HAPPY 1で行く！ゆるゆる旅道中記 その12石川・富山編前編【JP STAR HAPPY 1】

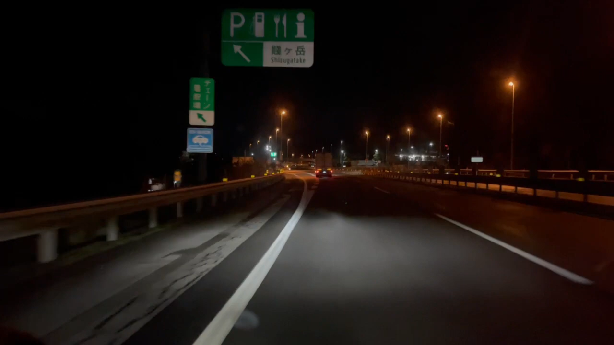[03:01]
北陸自動車道をひた走り最初の休憩スポットはこちら